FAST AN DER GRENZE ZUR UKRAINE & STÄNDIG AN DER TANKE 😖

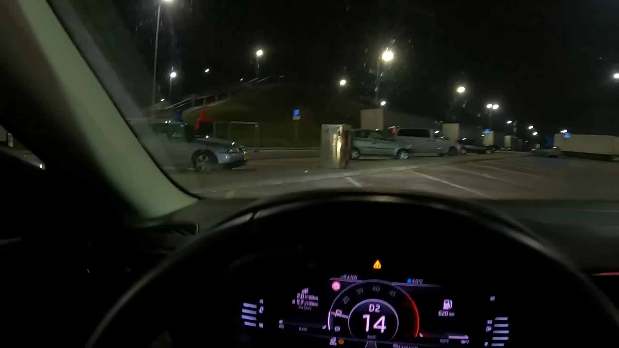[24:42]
Müssen wir erstmal hier wieder eine Mautplakette kaufen für den Rückweg und wir müssen auf jeden Fall mal gucken, ob wir hier irgendwie Scheibenwasser auffüllen können.
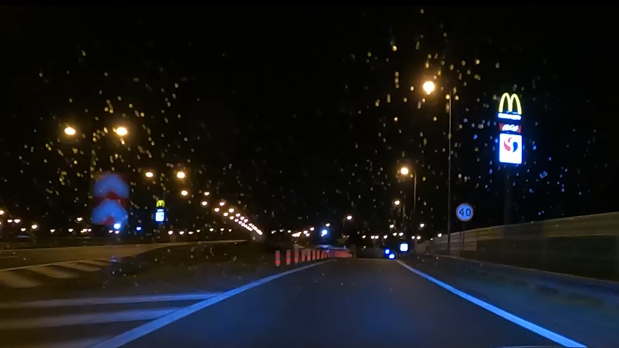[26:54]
So, mal wieder ab zur Tankstelle. Mal wieder nachfragen wegen der Maut.